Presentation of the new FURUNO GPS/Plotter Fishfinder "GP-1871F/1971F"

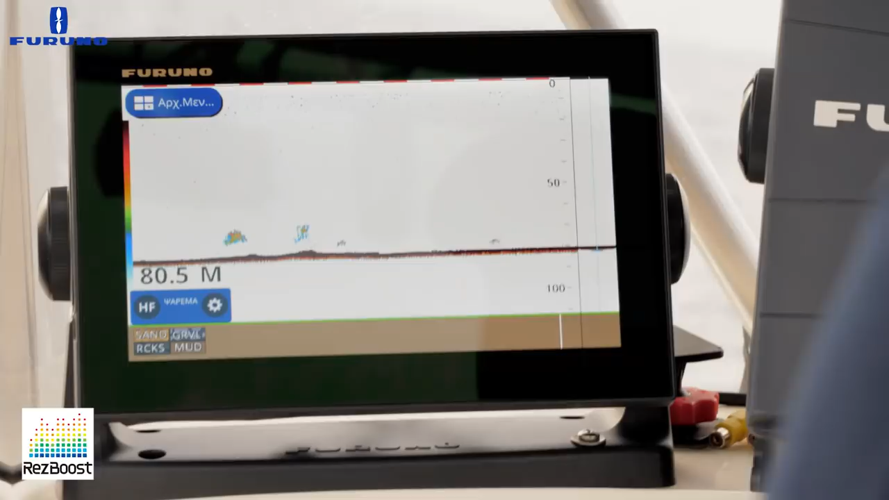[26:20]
είτε είναι κολλημένοι στο βυθό, τα ψάρια δηλαδή, είτε είναι κολλημένοι μεταξύ τους. Χρησιμοποιώντας την απλή λειτουργία του βυθομέτρου και με τους απλούς αισθητήρες, τα μάτια δηλαδή, έχουμε πεντακάθαρες αψίδες και πεντακάθαρους στόχους σε οποιοδήποτε βάθος.
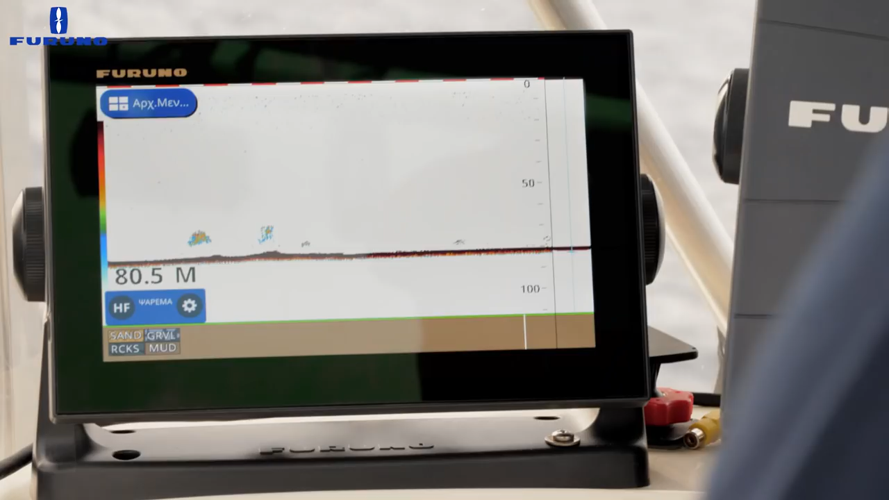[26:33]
Έτσι λοιπόν, χρησιμοποιώντας το ResBoost, έχουμε 8 φορές καλύτερη ανάλυση από ό,τι στη συμβατική τεχνολογία.
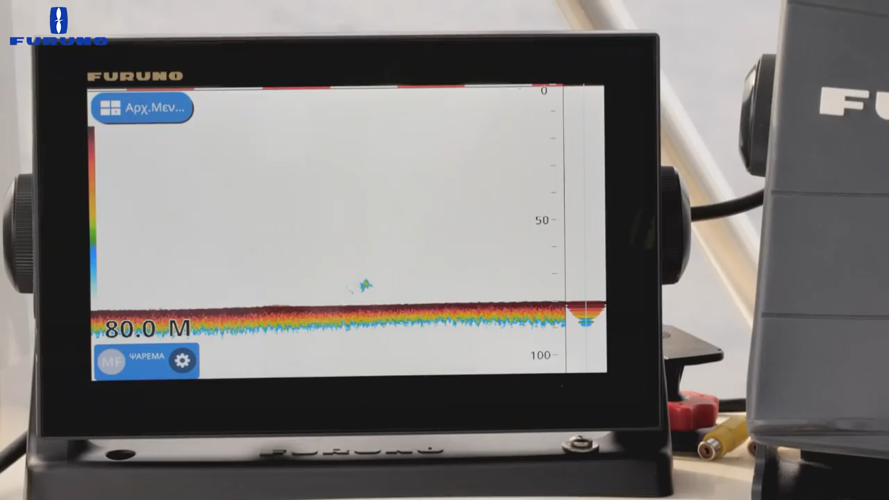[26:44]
On screen: depth 80.0 m
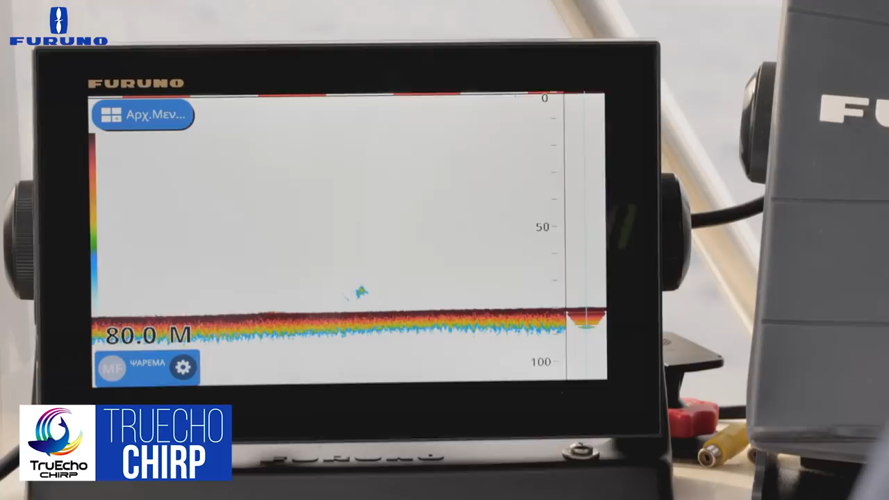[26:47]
On screen: depth 80.0 m
Chirp, 10 φορές καλύτερη ανάλυση από τη συμβατική τεχνολογία βυθομέτρου.